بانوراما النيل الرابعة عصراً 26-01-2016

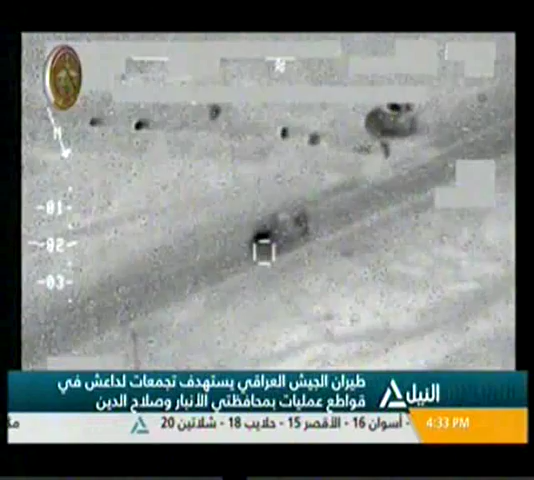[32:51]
في تواصل الحرب على داعش قصف طيران الجيش العراقي ثلاثة سيارات مفخخة لعناصر تنظيم داعش الارهابي استخدمه لتنفيذ عملياته واستدفت
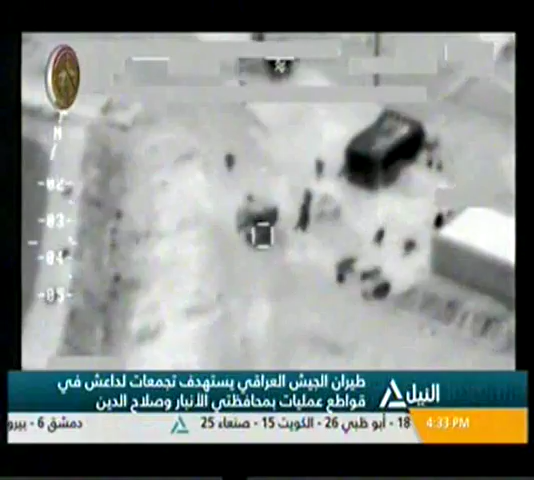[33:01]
جمعات للتنظيم في قواتع العمليات بمحافظتي الأنبار وصلاح الدين وذكرت
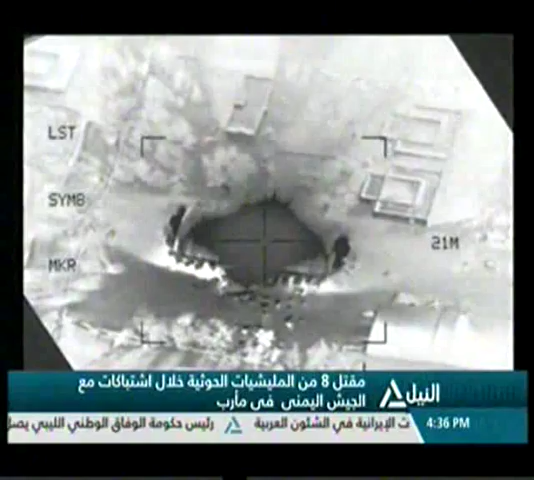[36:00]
كانت في طريقها إلى جبل هيلان غرب مأرب لتعزيز قواتهم كما قسفت الطائرات سيارة تحمل صواريخ كاتيوشا كانت تستهدف قصف مدينة الحزم والمجمع الحكومي من ناحية أخرى وصلت كتيبة تابعة للجيش اليمني إلى مدينة الحزم بمحافظة